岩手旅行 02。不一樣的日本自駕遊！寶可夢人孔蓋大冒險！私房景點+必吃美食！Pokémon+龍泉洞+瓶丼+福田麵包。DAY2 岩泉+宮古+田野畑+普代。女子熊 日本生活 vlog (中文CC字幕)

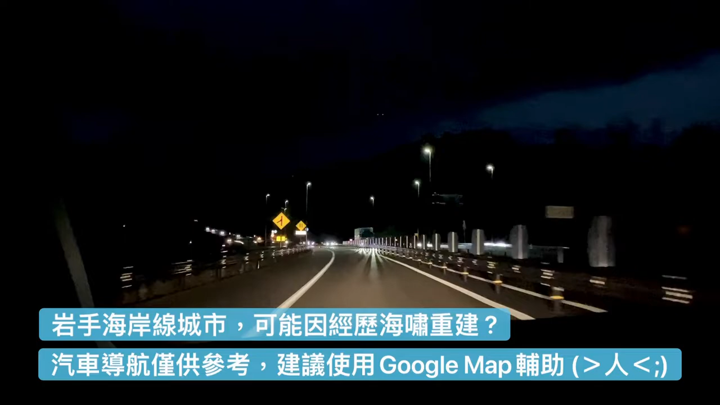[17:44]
上這個算是快速道路吧然後從旁邊讓我們看一眼車站這一條上來就要開9.4公里耶我們等一下開完還要再繞回去我的天啊太陽剛好GG了